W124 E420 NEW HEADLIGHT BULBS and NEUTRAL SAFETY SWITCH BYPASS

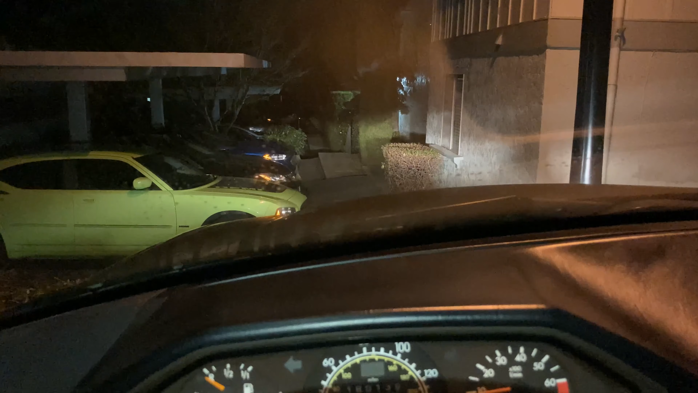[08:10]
low beams low beams let's put the fog lights nice all right here's what they look like outside it's a nice color nice nice white light